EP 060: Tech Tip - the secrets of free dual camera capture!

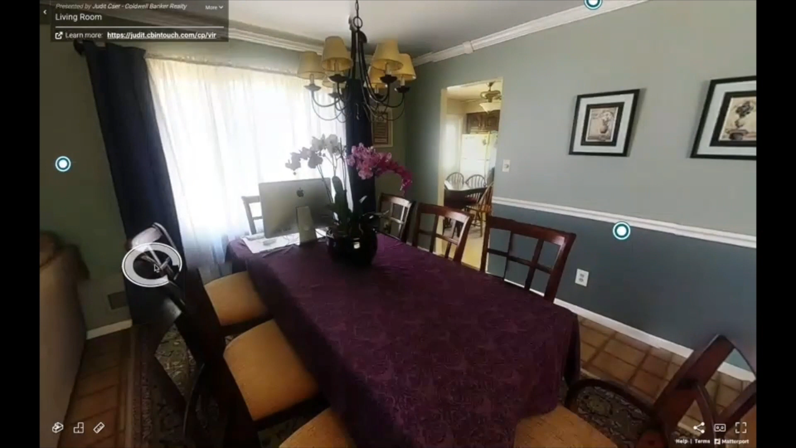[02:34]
You know, what she did here was she just grabbed her phone, she downloaded the Matterport capture app,